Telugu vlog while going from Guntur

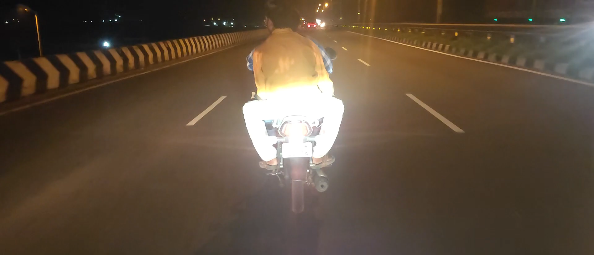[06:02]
చాలా మంది విగ్రహాలు తీసుకెళ్తున్నారు. కూరగాయలు ఫుల్ వ్యాన్ వ్యాన్ కూరగాయలు వెళ్తున్నాయి. అరే జాగ్రత్త రే, అరే పక్కవస్తున్నాడు.
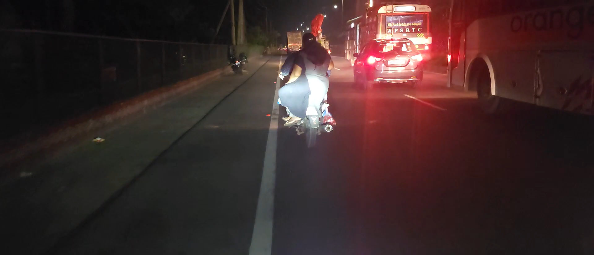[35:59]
ఎలా ఎలా ఎలా వచ్చారో చూసారు కదా, తిప్పేశాడు లెఫ్ట్కి.
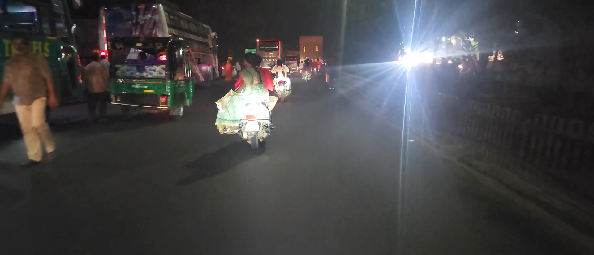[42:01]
నెక్స్ట్ వచ్చేది తెలిసి ముందు మన గౌతమ్ ఇంటర్నేషనల్ స్కూల్స్,
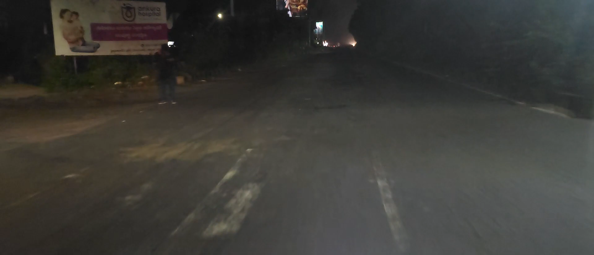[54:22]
ఏదో తేడా పడుతుంది అయ్యా, రోడ్డు అయితే కనిపించట్లేదు కానీ అసలు వెళ్ళిపోతున్నాం వద్దు స్లో డౌన్. ఎందుకంటే డ్రైవింగ్ నేర్చుకునే కొత్తలో నేను మన మండలు నేర్చుకునే కొత్తలో చాలామంది అట్లా ABS లేవు తప్పాలి గట్టిగా మండలేదు.
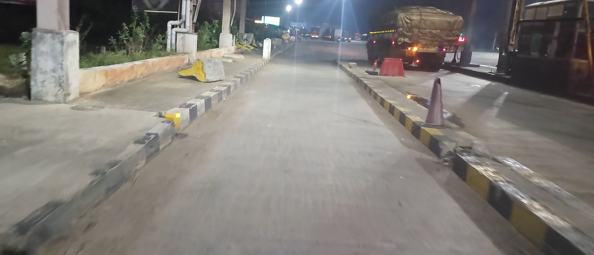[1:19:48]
అవతల సైడ్ ఏమన్నామంటే ఆగి అవతల సైడ్ ఉంది అవతలకి ఏం వెళ్తాం కానీ ఆ ముందు ఏదో ఉంది ఏంటో చూద్దాం అది